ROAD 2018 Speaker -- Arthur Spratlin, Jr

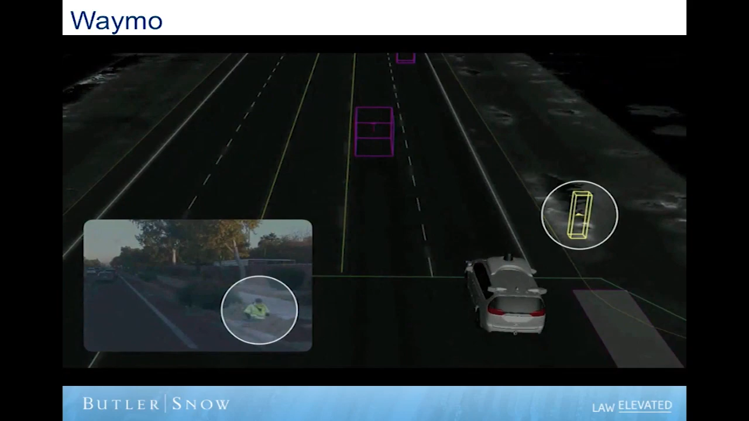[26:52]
So for example, here's a construction worker peeking out of a manhole with most of his body obscured. Here's a pedestrian crossing the street concealed by a plank of wood. And here, we have pedestrians who are dressed in inflatable dinosaur costumes.